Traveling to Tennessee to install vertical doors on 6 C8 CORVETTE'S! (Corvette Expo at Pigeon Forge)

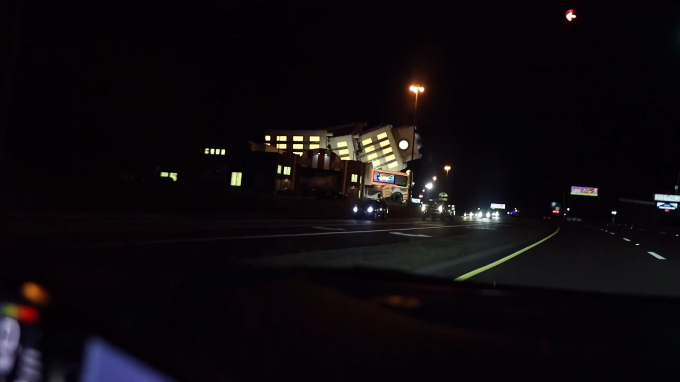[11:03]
titanic what uh and the titan damn these are all like within the same little